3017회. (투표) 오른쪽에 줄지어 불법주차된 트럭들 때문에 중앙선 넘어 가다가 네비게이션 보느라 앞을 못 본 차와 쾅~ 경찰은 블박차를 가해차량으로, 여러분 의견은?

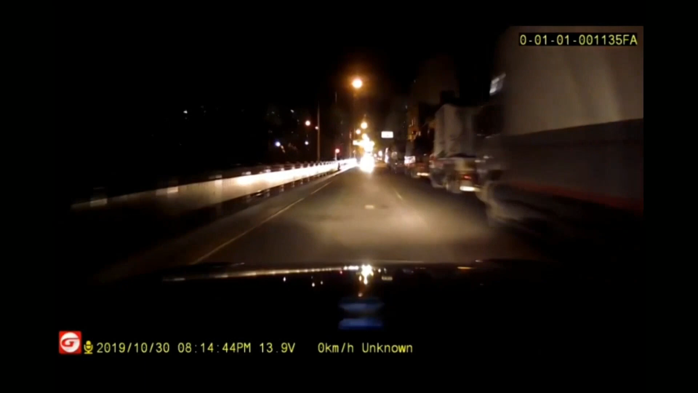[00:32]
들어갑니다. 이런, 이런, 이런. 아니, 이게 뭐예요? 이럴 때 여러분은 어떻게 하십니까? 저쪽에 차가 오는데 내가 들어가면 저 차 기다려주겠지 하시나요? 아니면 저 차가 오니까 내가 기다리자. 내가 여기 기다리다가 맞은편에 차가 지나간 다음에 가시나요?